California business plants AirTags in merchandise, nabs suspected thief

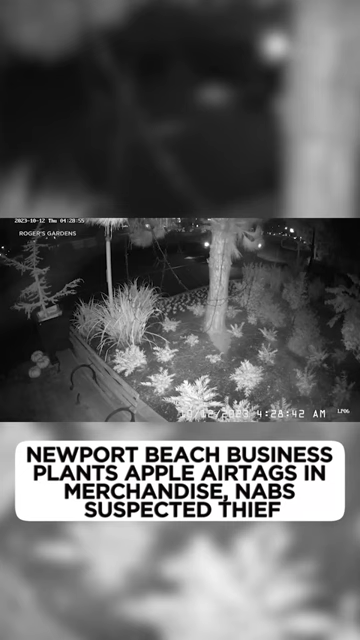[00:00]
Surveillance footage from Rogers Gardens in Newport Beach on October 12th captures an
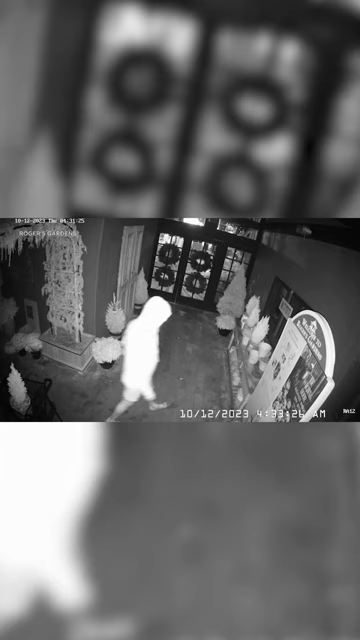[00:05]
alleged thief filling up a shopping cart with potted plants and trees, loading them into his truck and driving off.
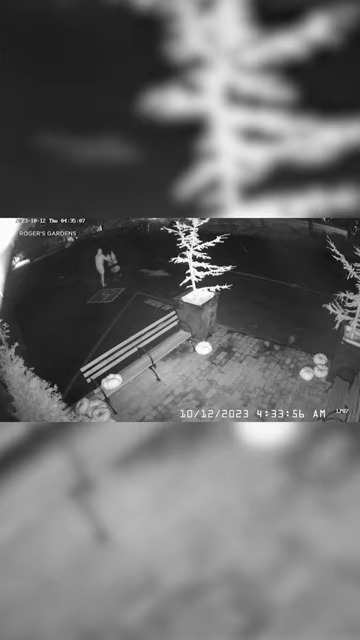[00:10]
Police increased patrols but had no luck capturing the suspect. Two weeks ago, the alleged thief struck again, getting away with more items, including a bench.